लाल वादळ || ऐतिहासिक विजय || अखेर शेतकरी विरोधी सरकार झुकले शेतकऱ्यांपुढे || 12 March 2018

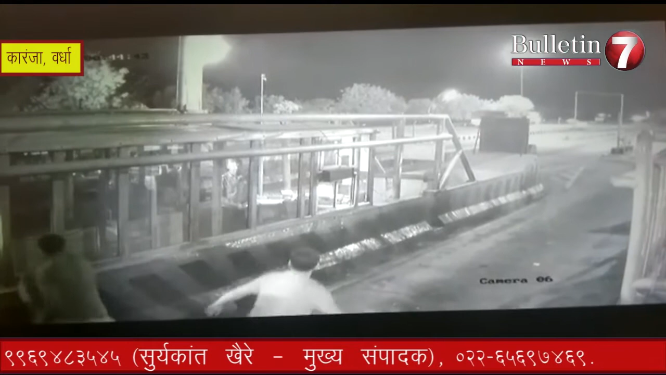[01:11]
तोड़ पूर केली हातात काठ्या गेवन आले येवकाननी तोल नाकेवर चांगलास दोमाकोल गातला यतिल एक आरोपी आट तोल नाकेचे कर्मचारंची हाती लागला असुन अन्ने आरोपीनचा शोत कारंचा पोलिस घेत है